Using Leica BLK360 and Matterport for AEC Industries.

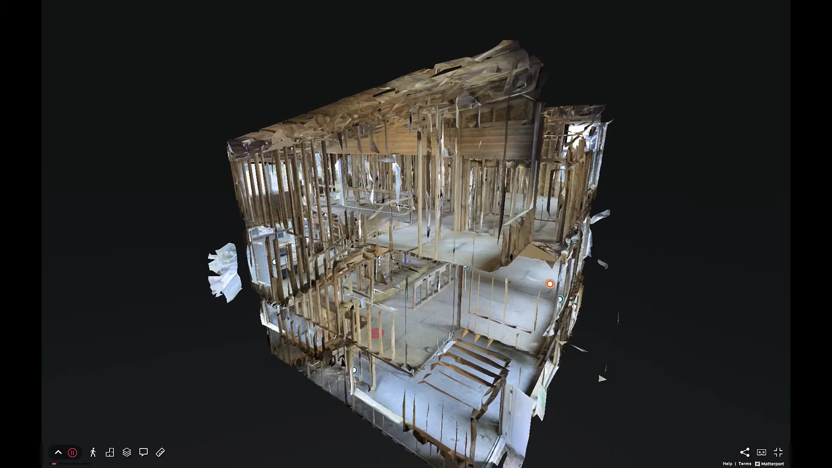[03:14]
What you see on your screen is a Metaport digital twin of a site under construction.
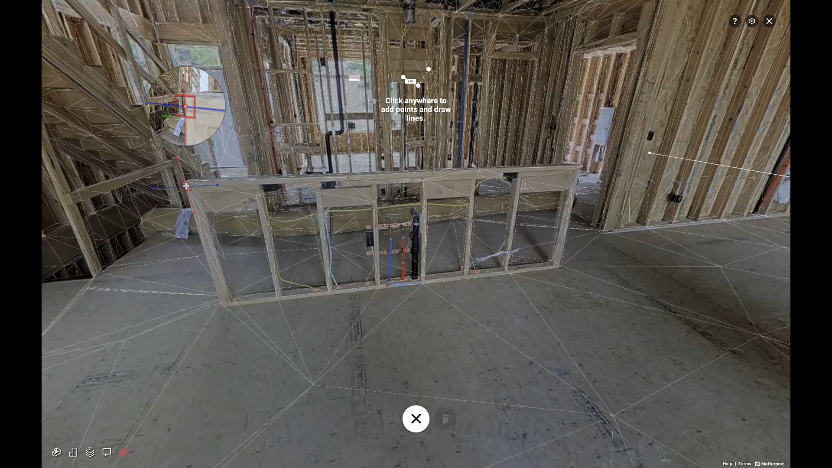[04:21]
Additional features like MatterTags lets you attach helpful information like photos, videos, even links to other Matterport tools.
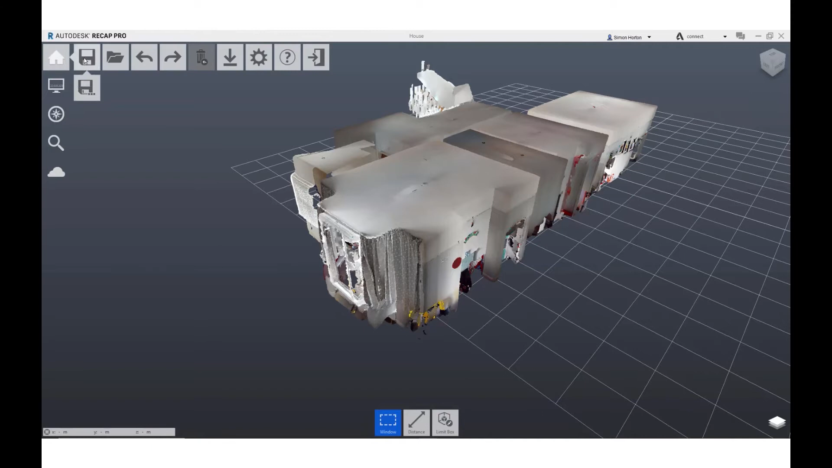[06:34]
Now, the advantage of this is that Revit allows users to insert RCP and RCP files.
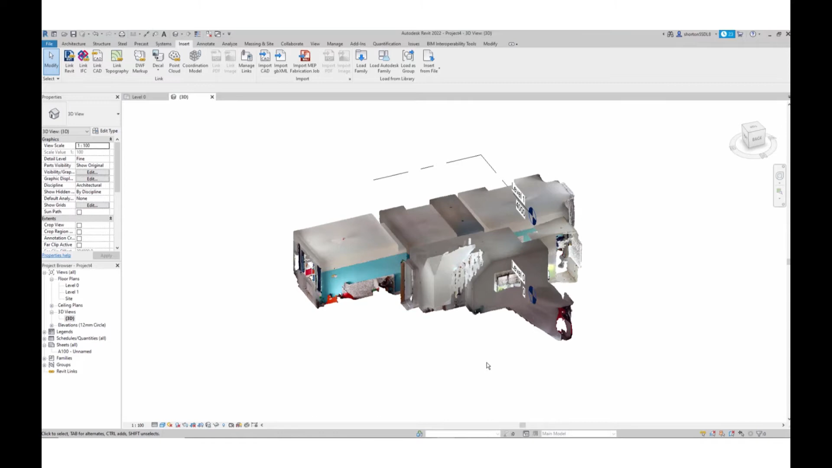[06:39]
From here on, you could build your BIM from scratch,